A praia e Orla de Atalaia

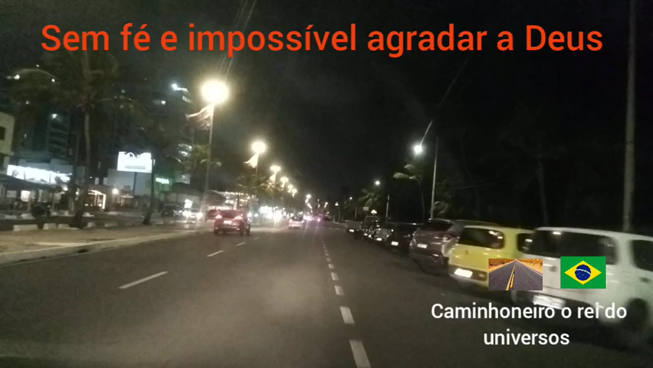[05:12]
Saí daqui da aula, já dimos aquela caminhada, né? E vamos partir o Siqueira Campos. Aqui é a passarela do caranguejo.
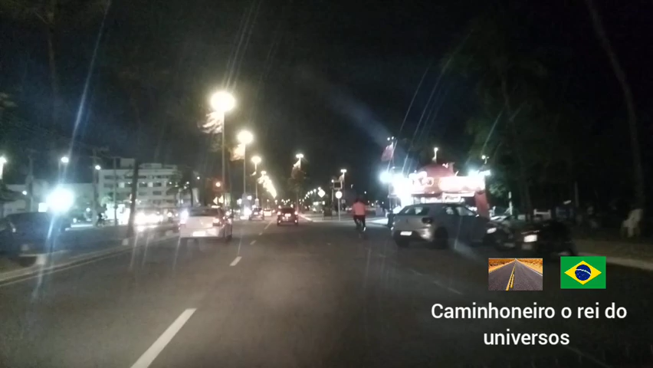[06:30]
Essa aí é a nossa retaguarda à direita. O trenzinho tá esperando aí pra carregar a gente. Só tem mais gente dia de sábado, né?